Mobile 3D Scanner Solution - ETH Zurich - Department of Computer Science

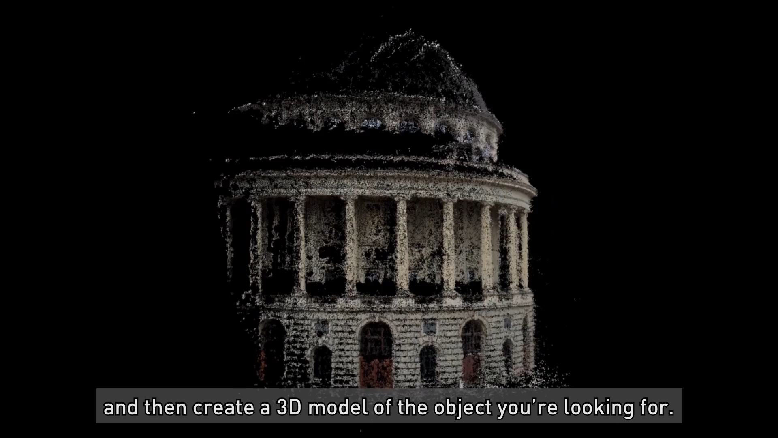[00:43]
analyze them and then create a 3D model of the object you're looking for.